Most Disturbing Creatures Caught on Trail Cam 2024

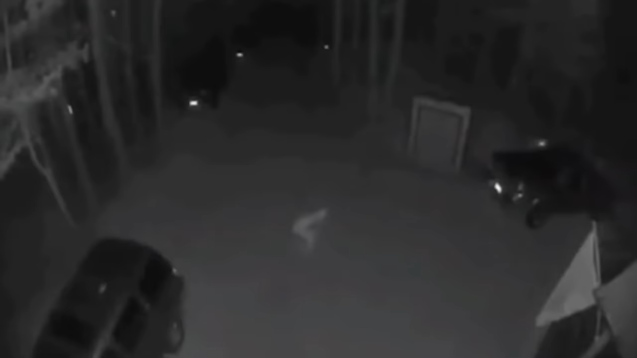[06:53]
The creature crouch walks very strangely and its movement almost seems non-human.
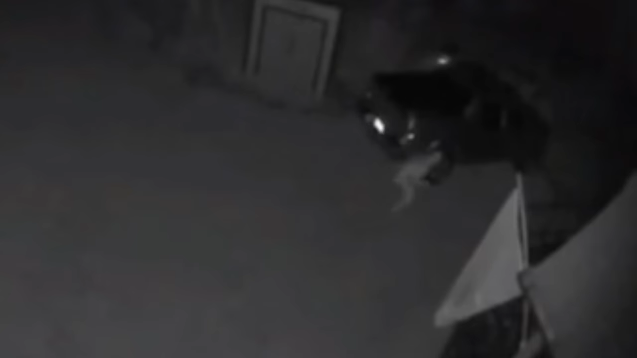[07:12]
The homeowner and everybody else have not been able to figure out what this strange cryptid creature really is. But online viewers think that it could be the Rake. A supposed dangerous creature that is excessively pale and skinny.
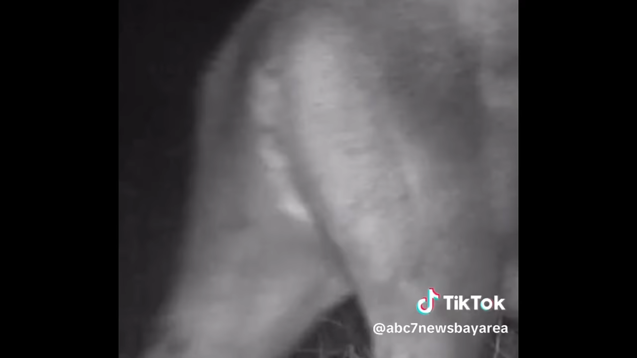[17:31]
But these are some of the most powerful animals that live in the woods, and to see them battle is crazy.
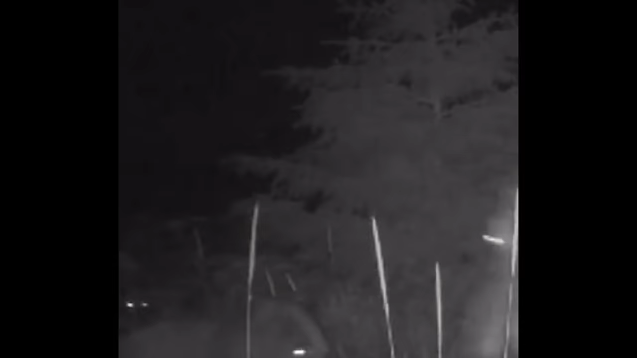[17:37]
The moose engages first and jumps at the bear, and the bear jumps on its hind legs and begins fighting back. This video comes from Alaskan Wildlife Officials,
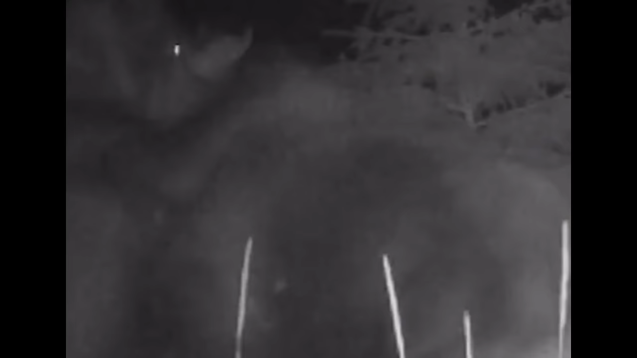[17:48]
and the trail cam was set up at Glacier Bay National Park. Let's watch this footage one more time.